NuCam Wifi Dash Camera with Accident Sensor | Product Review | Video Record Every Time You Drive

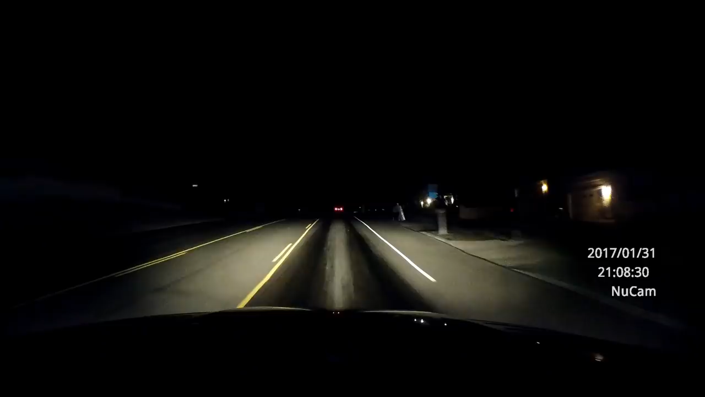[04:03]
The camera is advertised as having low light capability I'll show you some night footage from us driving the other night I wouldn't say that it doesn't have night vision or anything it does pick up low light quite well it can see from the headlights pretty well but it definitely doesn't have any IR it's
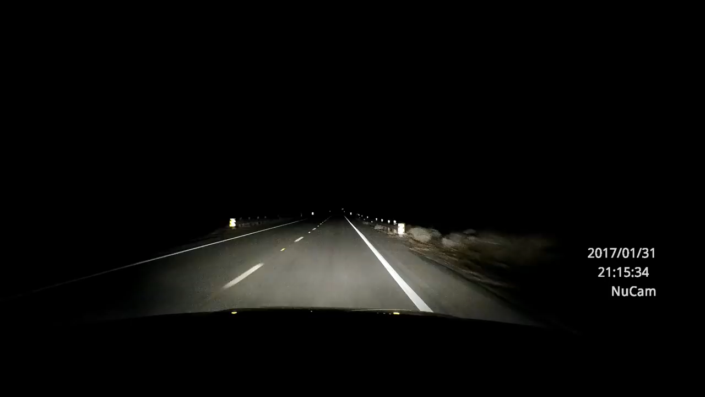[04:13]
not really intended for use at night but it still captures what's in front of you with your headlights quite well.